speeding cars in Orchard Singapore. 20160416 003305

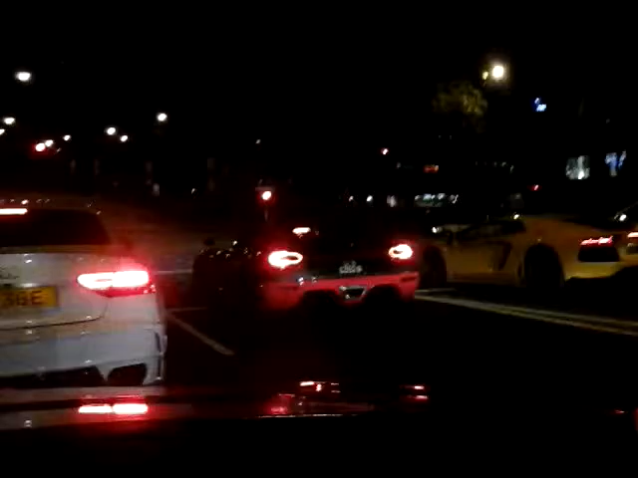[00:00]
speeding cars. Lamborghini. Both are Lambo. Should reach your destination by 036.